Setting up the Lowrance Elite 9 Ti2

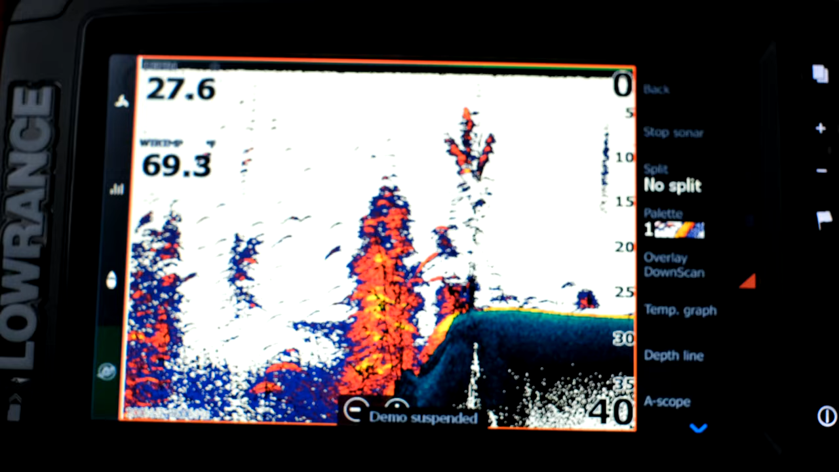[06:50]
On screen: water 69.3°F
can overlay the down scan on top of your sonar a lot of times when people see stuff like this it looks like a bunch of fish
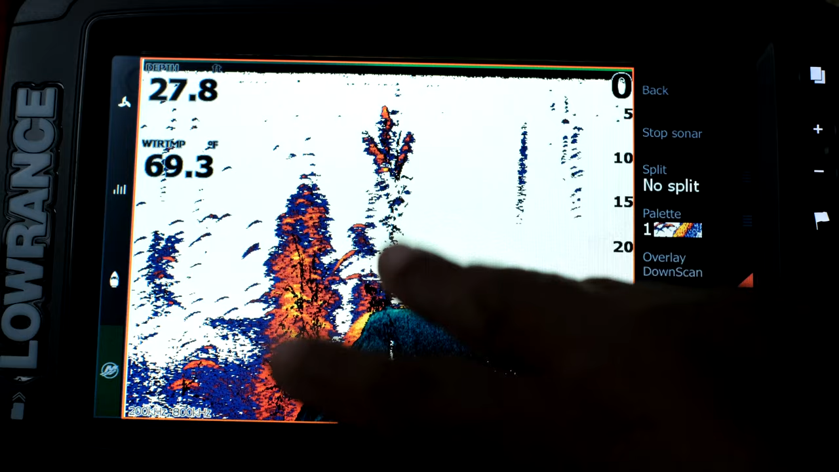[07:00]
On screen: water 69.3°F
stacked on top of each other but it's actually a tree or a brush pile
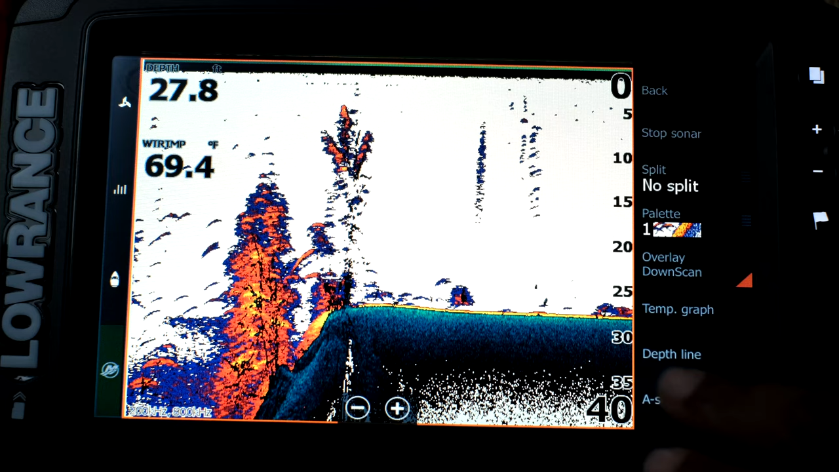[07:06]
On screen: water 69.4°F
you know I mean if you don't have a trained eye with fish finder you don't know that
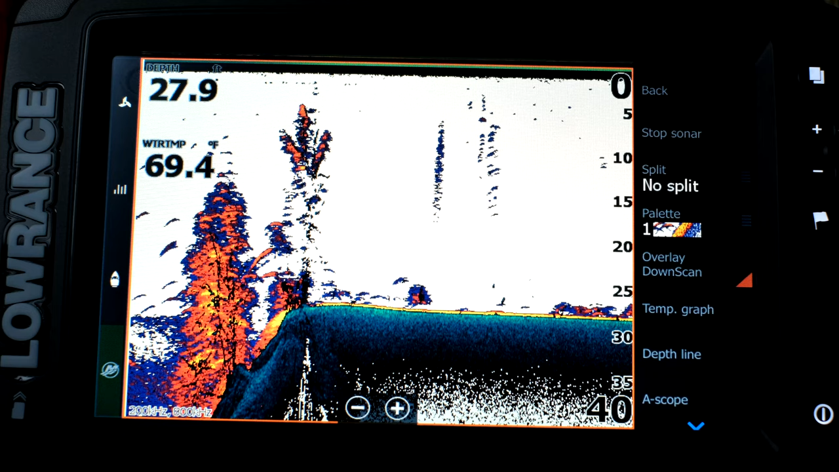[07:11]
On screen: depth 27.9 ft, water 69.4°F
when you turn the down scan image on it gives you a better idea of what is actually structure and what is actually fish okay
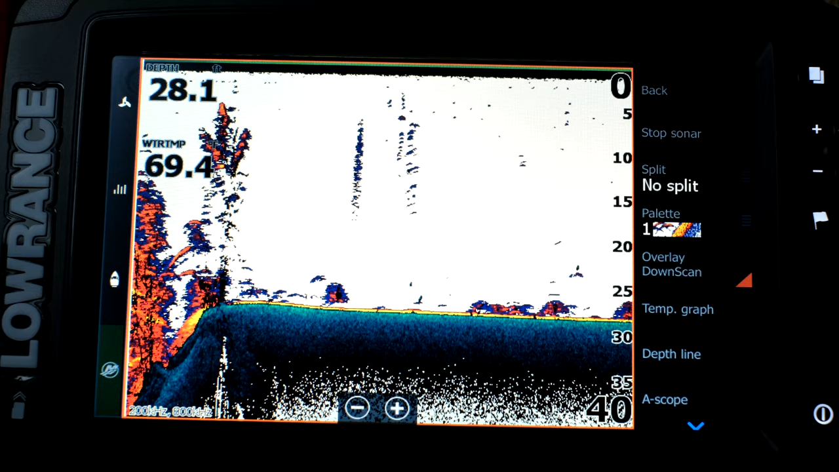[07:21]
I'm gonna turn that off for now
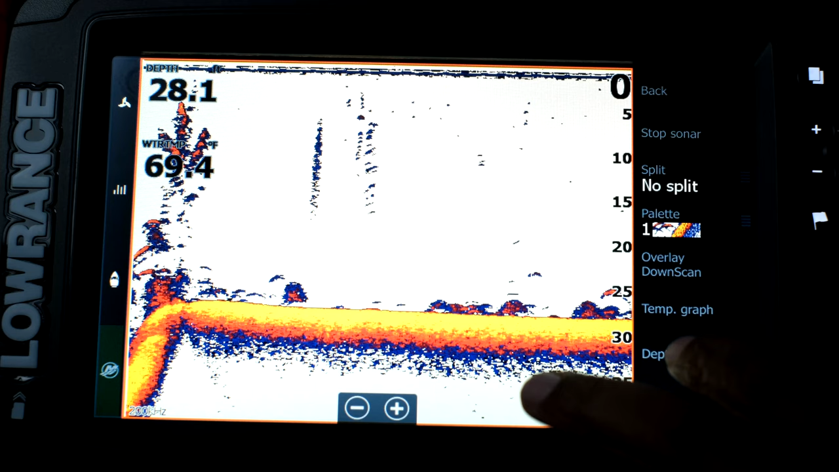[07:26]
On screen: water 69.4°F
temp graph I don't know what that is that's just the temperature I think the temp graph shows you the temperature at different at different depths but I could be wrong I'll have to mess with that on the
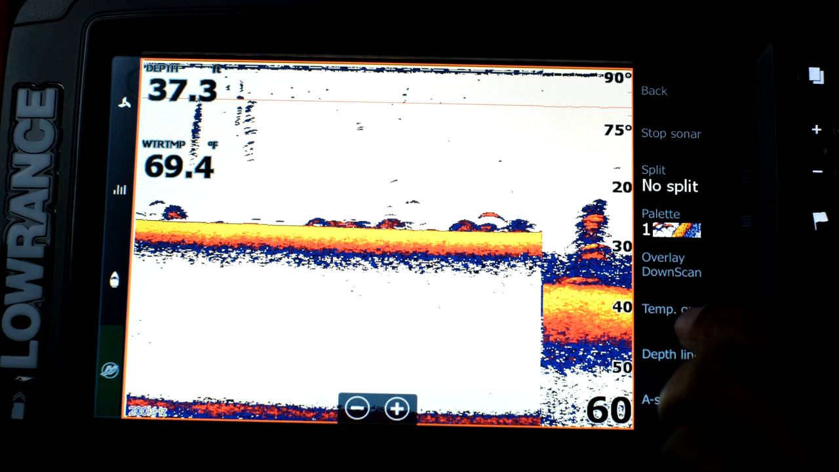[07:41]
On screen: depth 37.3 ft, water 69.4°F
water temperature because right now it's telling me my water temp is 69.4 so I'm not sure what that is obviously everybody knows what a depth line is that line shows you your to draws a hard line where the surface is a scope as you see fish on the fish finder you could see this light up here I never use that
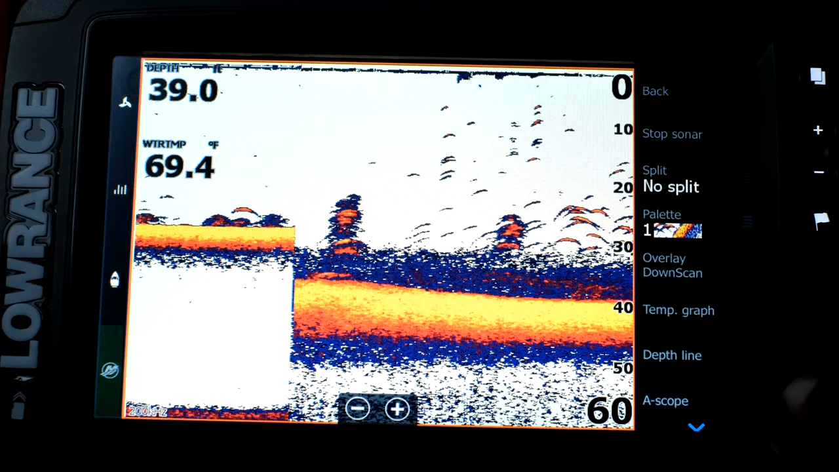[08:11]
On screen: depth 39.0 ft, water 69.4°F
fish ID when you turn fish ID on turns all your fish into symbols if you don't know what fish look like on fish finder
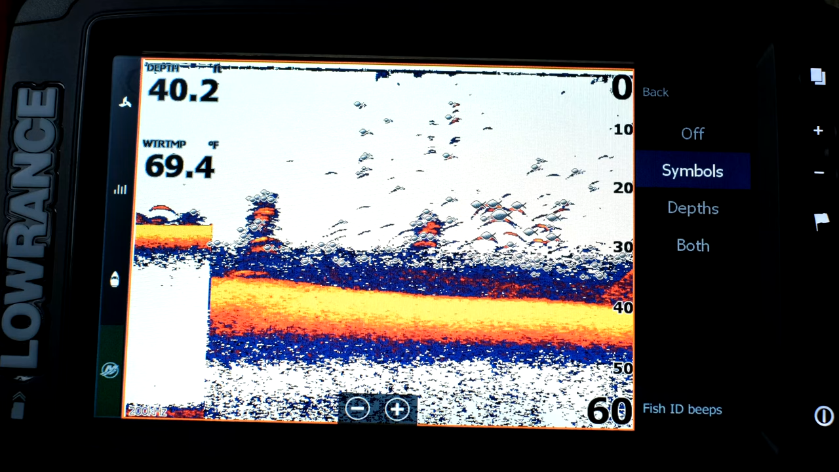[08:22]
On screen: depth 40.2 ft, water 69.4°F
you can turn the fish ID on I never use that because it just adds more
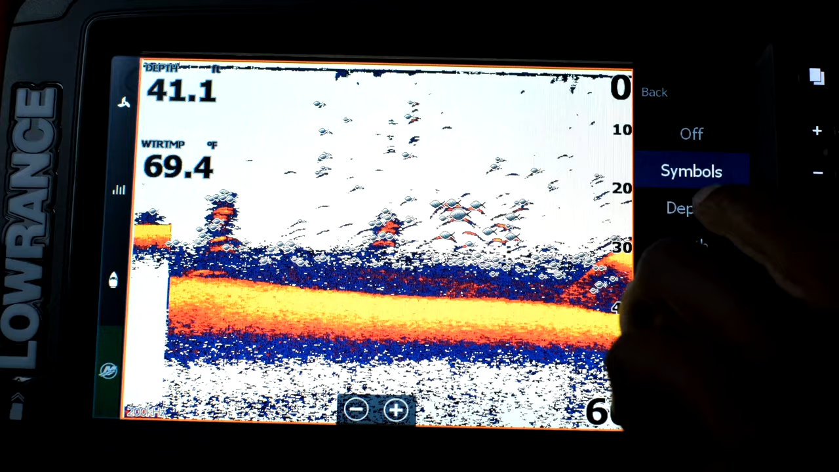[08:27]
On screen: water 69.4°F
clutter you can turn the depths of the fish on you know both I
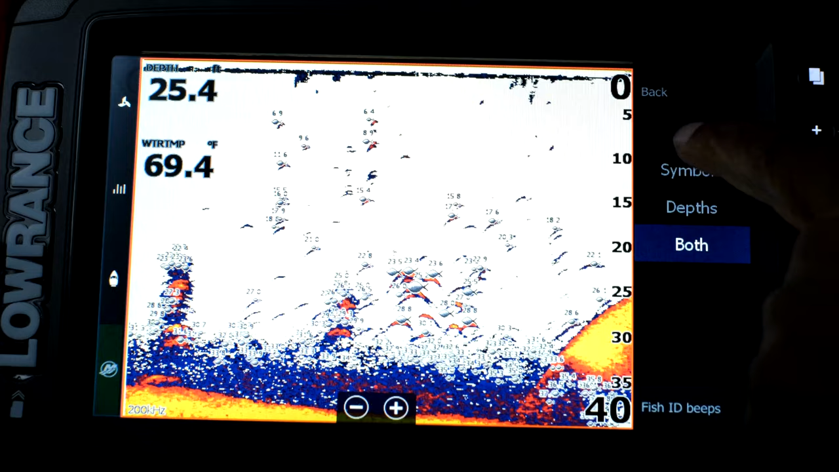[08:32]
On screen: water 69.4°F
don't use that so I'm liking this all right so I'm gonna go back to
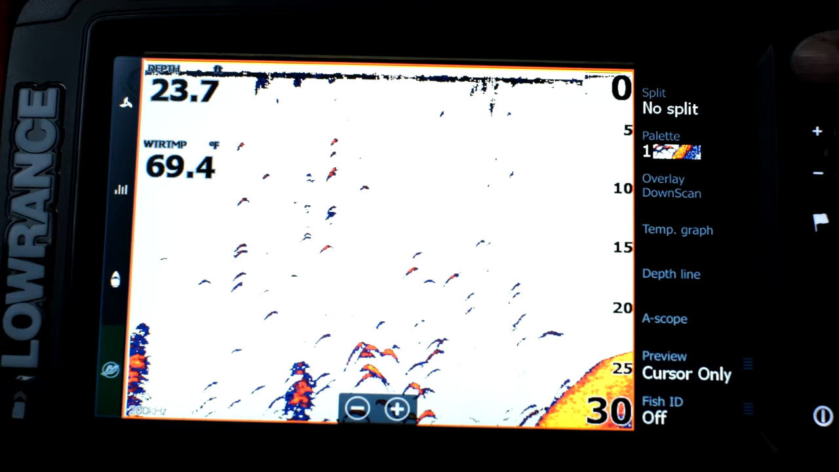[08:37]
On screen: depth 23.7 ft, water 69.4°F
the menu and I'm just gonna switch over to down scan so